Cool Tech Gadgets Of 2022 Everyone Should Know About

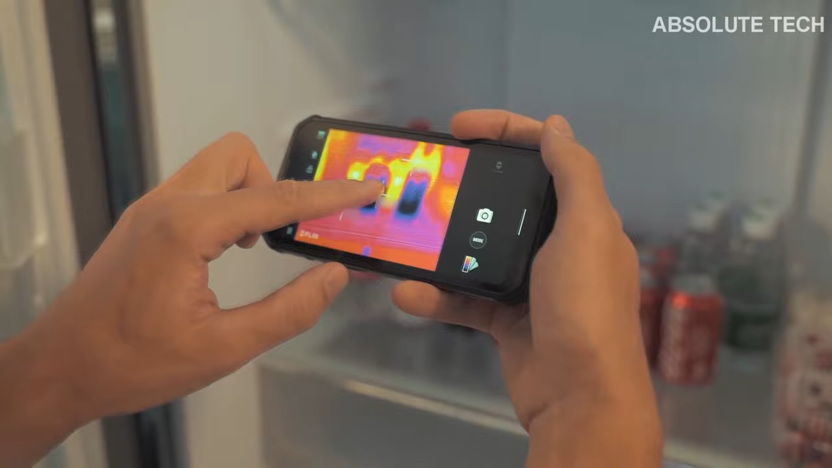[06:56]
The startup was able to gather more than $40,000 for their product and expects to launch it soon. This is the world's first smartphone with infrared imaging that is designed for outdoor use.